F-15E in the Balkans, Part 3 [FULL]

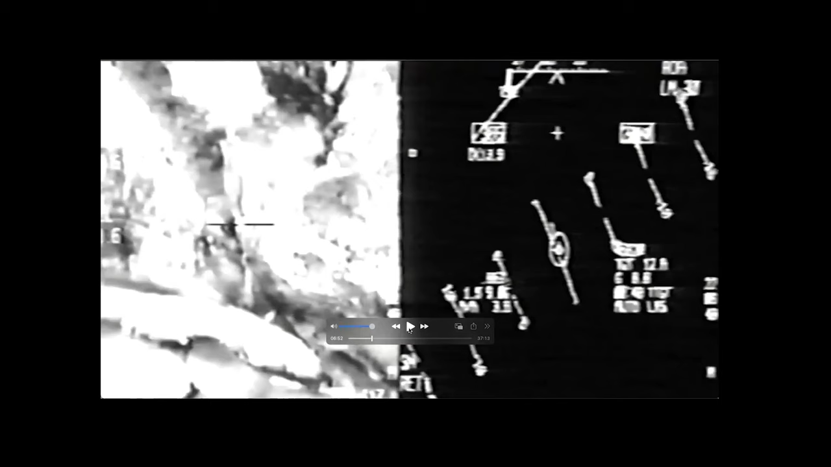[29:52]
Target IP. Copy. That's our key target. Direct two three zero. So Starbaby, have you found this cave entrance, this tunnel entrance, because it's a target point and your INS is tight and you've, because you've just updated it? Or have you patch mapped using one of your other displays? How have you found this, this entrance? Ah, so I patch mapped the, the first aim point, which I used to tighten up my system. Then on, when I over flew this aim point, which I also obviously know the coordinates of, I bounced the laser off it and also updated my system.
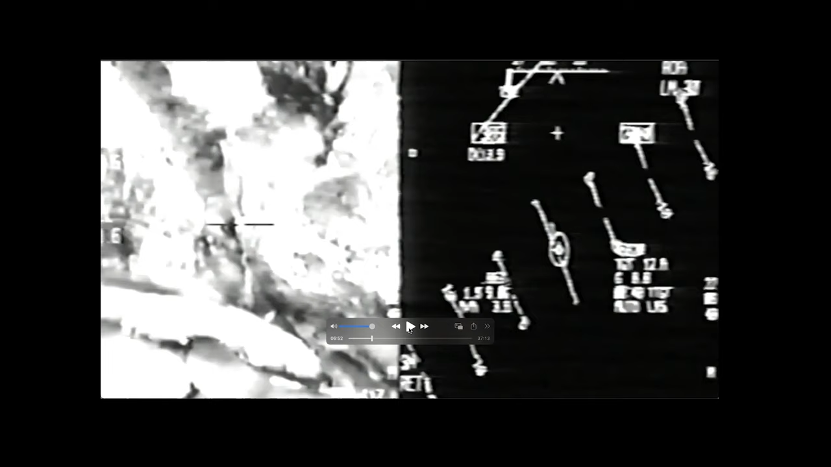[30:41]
So it's one of those easier aim points. I mean, I'm going through the procedures, captured ID, because that's what I always do. But really, Shooter probably ID'd it by the moonlight, because it's that obvious an aim point. Okay, laser's off. Bombs away, and I turn the laser off. Hey, I'm a delayed-laze kind of guy.
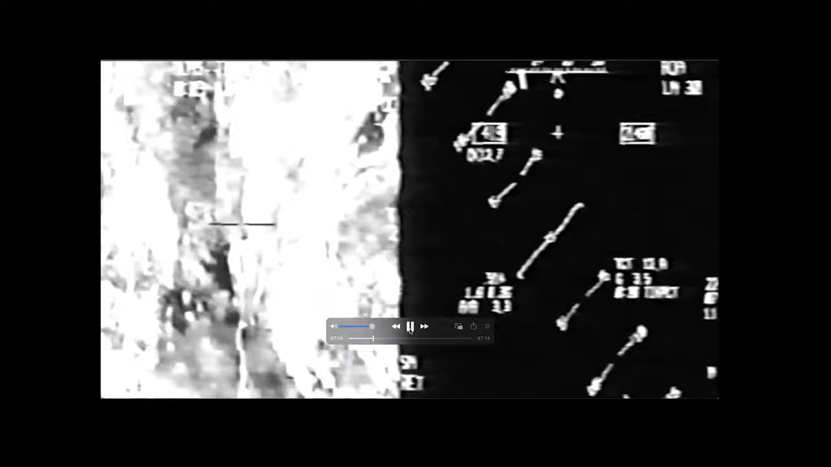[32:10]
Magic high picture. Magic high picture. Magic high point. Good spot. Board, let it set us. Okay, laser's, uh, zero, zero, nine,
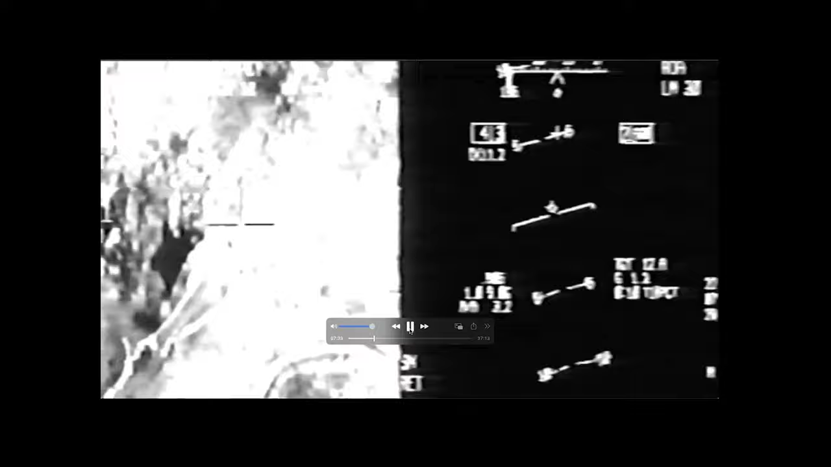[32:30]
So the laser is firing. We've got less than 10 seconds to go. I'm lazing over the top of the tunnel. And the bombs, you'll see them come in from the left side.
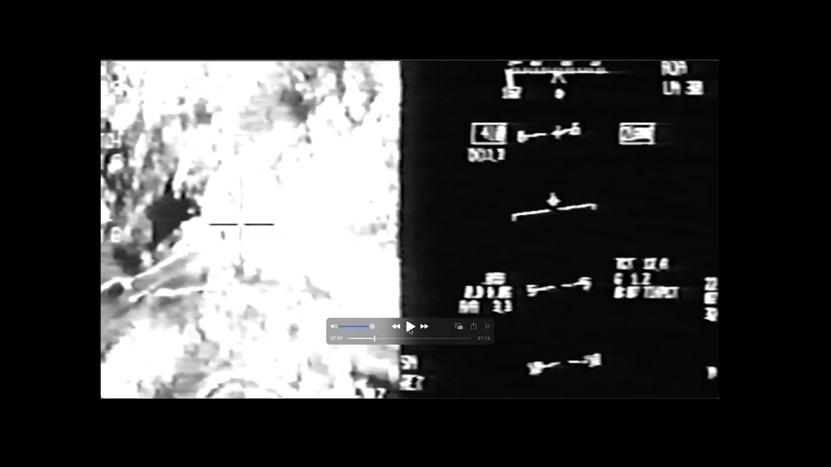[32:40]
They're actually going to be off a little bit together. But they're going to slam into the side of the tunnel rather than the roof of it, and they're going to collapse it anyway.
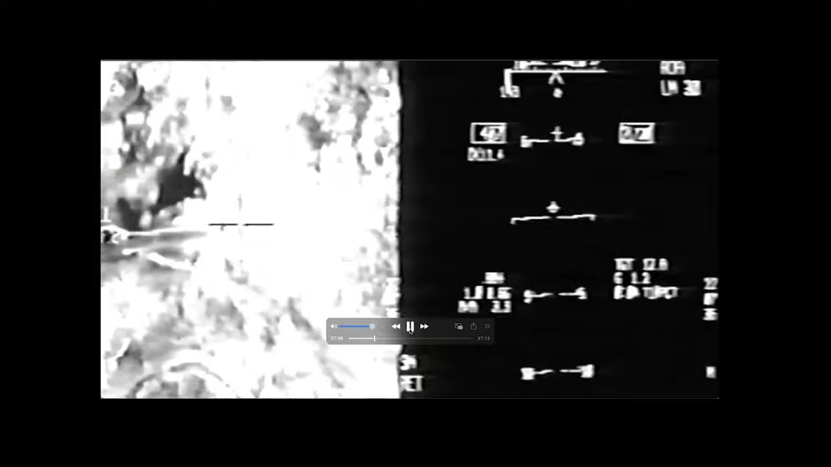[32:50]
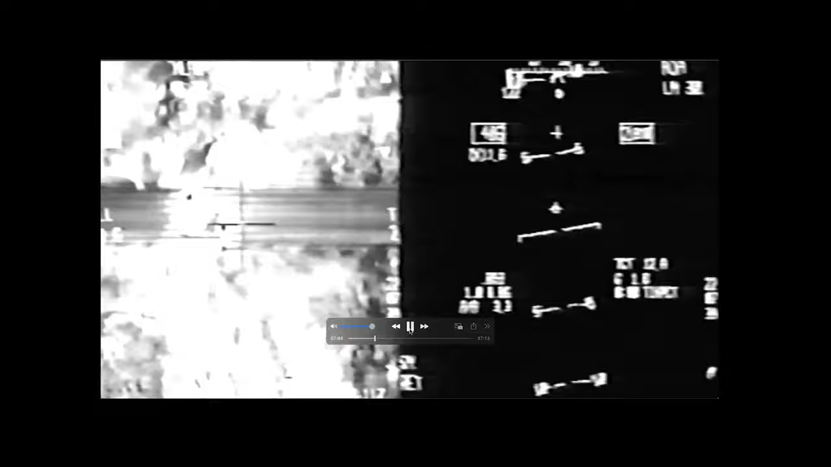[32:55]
There they go. Okay, it looks like an effect.
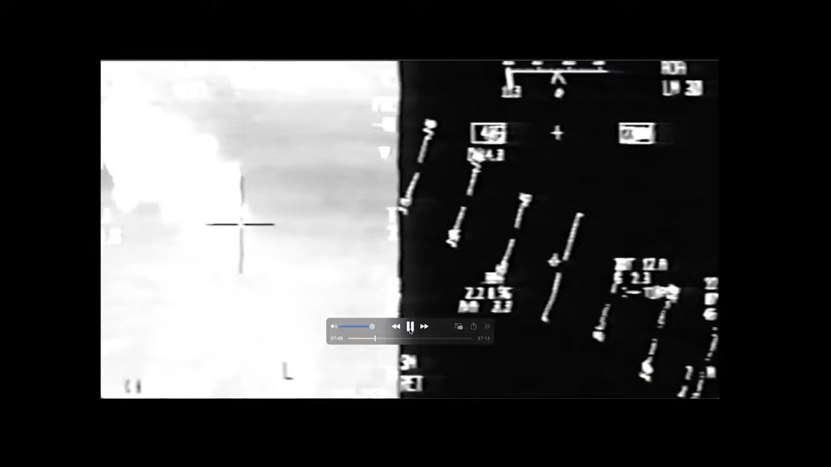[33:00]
And there we go. So night sortie, easy target, you know, uh, good situational awareness and no real threat.
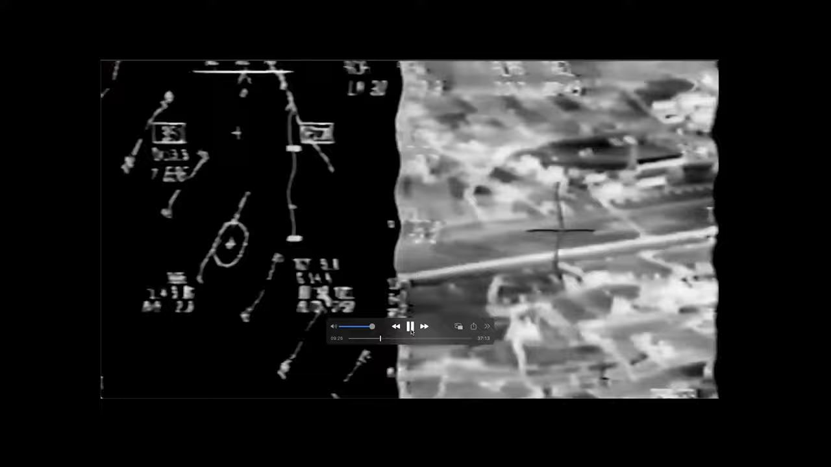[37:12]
you hear that call bombs fell short no call sign but voice voice recognition tells us that one of the first two aircraft uh it's bombs dropped shorter than where they expected it to go now they got something because dodger just said there's a secondary explosion but the bombs aren't where they wanted to go and the first two aircraft are targeting the elements of the sa3 battery that should be there at the field at the end of the field that's out of my field of view to the left
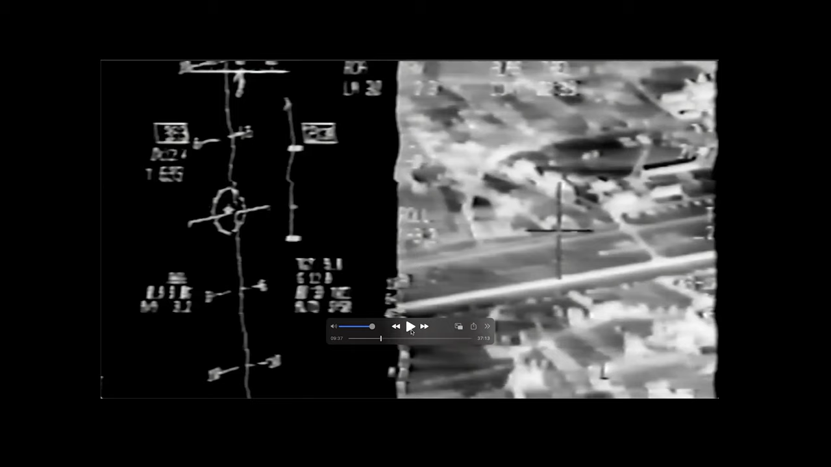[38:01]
released at too long a range our date is questionable just push it up we're going to release closer what what envelope did you call it what you said push release to the ferny envelope what did you say to the front of the envelope to the front of the envelope okay yeah i can only understand that because i know what i'm saying well closer there's our break